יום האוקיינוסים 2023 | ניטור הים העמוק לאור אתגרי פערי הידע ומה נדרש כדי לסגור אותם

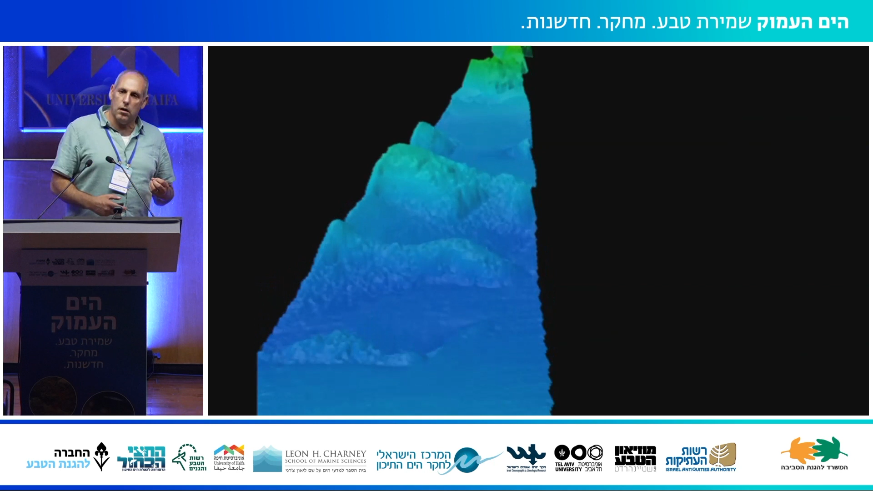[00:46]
ומה שמעניין בה זה שיש לה מתחת את הגונדולה שמאפשרת לעשות מיפוי בתימטרי מאוד מדויק,